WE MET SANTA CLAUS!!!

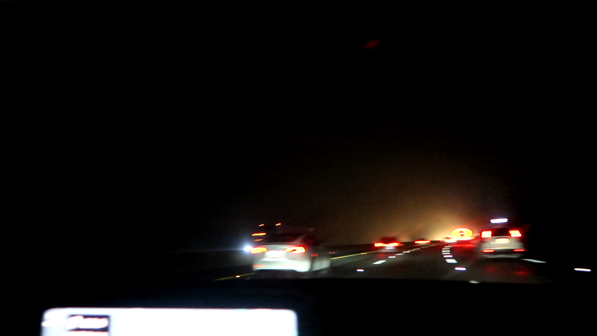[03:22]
You can't see anything. Like, all you see is like fog or mist or whatever you want to call it, and like people's lights. That's pretty crazy. You can barely see the sign. This is a little scary.